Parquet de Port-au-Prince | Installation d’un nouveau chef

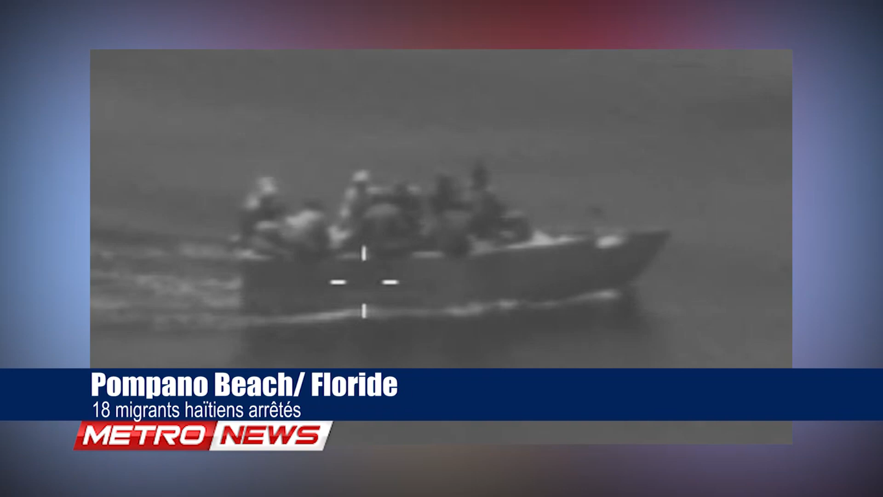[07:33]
Des agents de la patrouille frontalière américaine ont appréhendé 18 migrants haïtiens et un migrant dominicain dès leur arrivée sur la côte de Pompano Beach,